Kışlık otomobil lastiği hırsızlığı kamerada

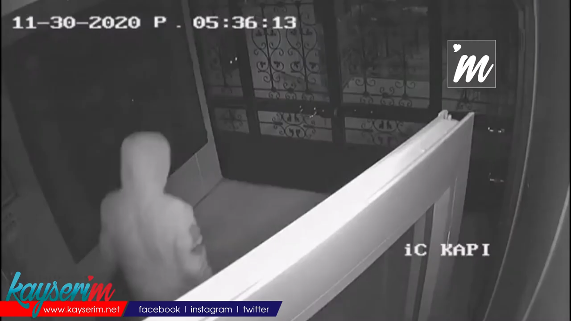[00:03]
Kayseri'nin Talas ilçesinde kimliği belirsiz bir kişi 10 katlı apartmanın bodrumunda bulunan 8 kişilik otomobil lastiğini alırken güvenlik kamerasına yansıdı. 10 katlı binanın bodrumunda bulunan 8 kişilik lastiği alarak kayıplara karıştı.